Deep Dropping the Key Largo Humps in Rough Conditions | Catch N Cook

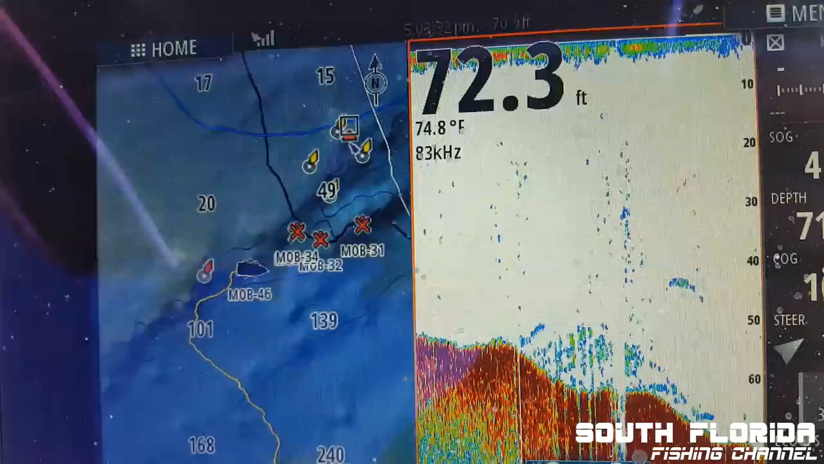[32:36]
On screen: water 74.8°F
Well, I mark where it's at so we can come back to it.
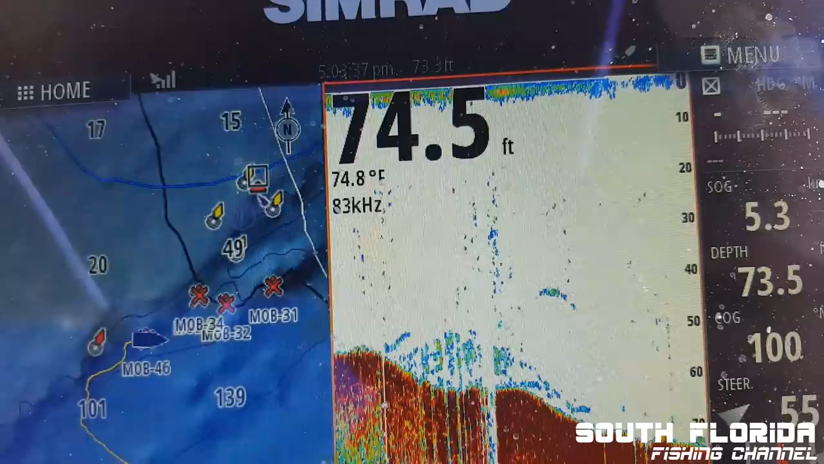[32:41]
On screen: water 74.8°F
It looked good, but yeah, I say we fish that.